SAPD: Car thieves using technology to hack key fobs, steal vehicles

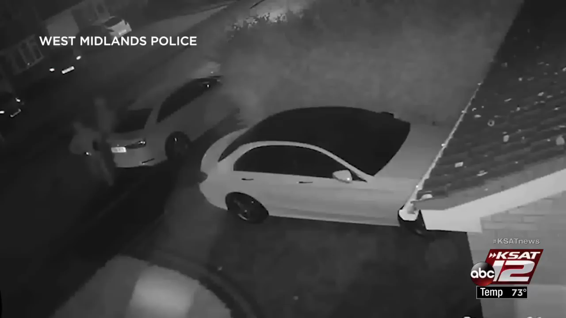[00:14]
It's not a new crime. Crooks in Europe have been doing it for a while now. The surveillance video from 2017 shared by a police department in England shows two car thieves using electronic devices to steal the signal from a key fob inside a home to unlock a Mercedes-Benz. Driving off in it in less than a minute. Now, SAPD says it's happening here and there are some steps you can take to prevent it.
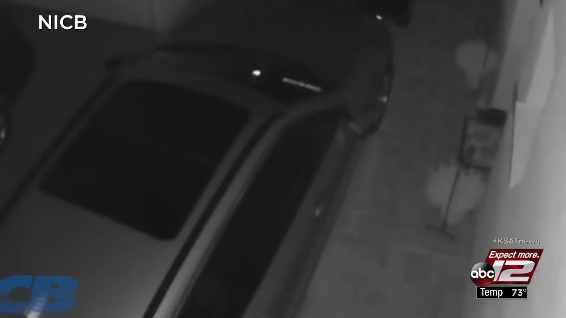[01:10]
While SAPD wasn't able to share any video of a local theft, several have been caught on camera across the country. Investigators in California were stumped by this 2013 theft when a mystery device was used to unlock the car. This man used another device in 2015 to steal a bike from this SUV.